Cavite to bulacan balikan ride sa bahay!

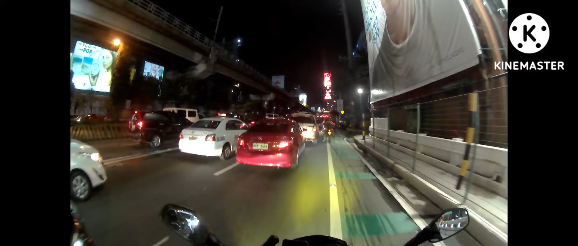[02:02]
May banggaan pa yata, oh. Yeah, may banggaan pa nga. Putang ano, nakabulag tayong ano, grab, ano, rider, kawawa naman. Ayun, oh. Sagi nung ano.
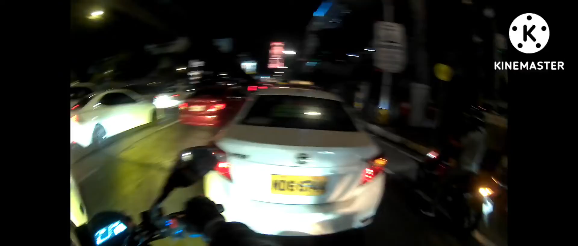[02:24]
Gawawa naman yung grab rider, oh. Nabanggaan ng taxi. Bulag pa. Hindi maiwasa sa kari yan, eh. Kailangan dyan, dobling ingat talaga.